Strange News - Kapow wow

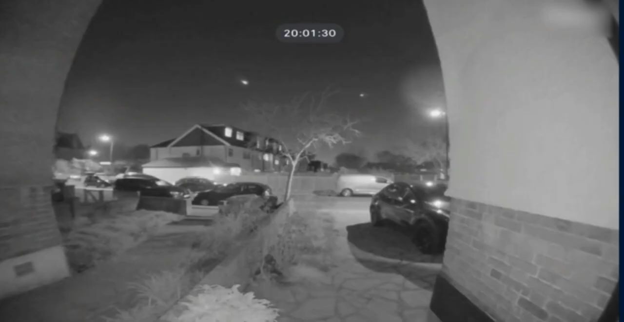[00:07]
But what's that streaking across the sky?
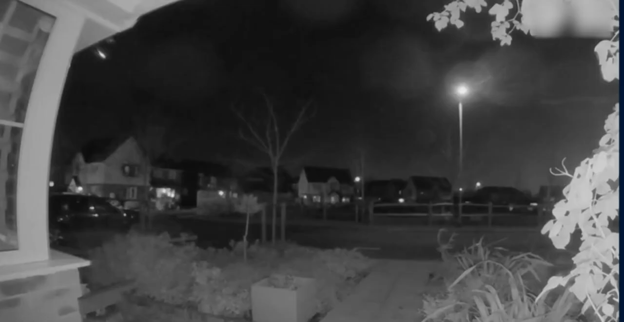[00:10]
It's a meteor. And due to clear skies, it was spotted from various parts of the UK.